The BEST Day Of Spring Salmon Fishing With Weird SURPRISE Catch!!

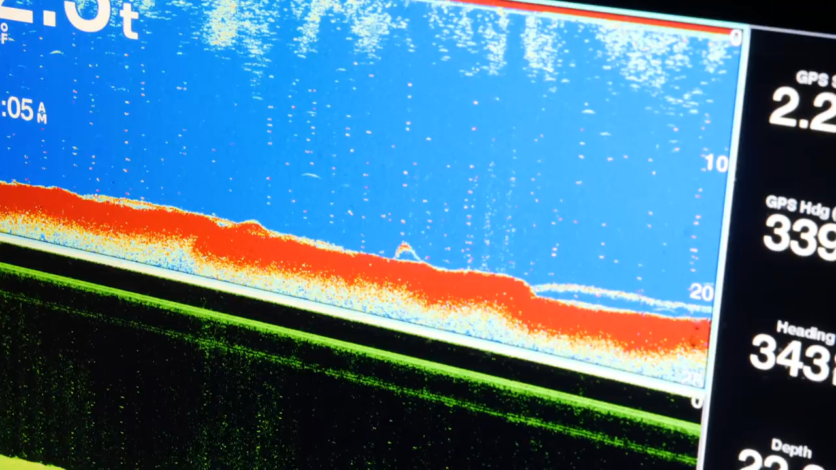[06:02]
Oh, there it was. There's bottom. The other thing too, make sure it's bottom, because a lot of times,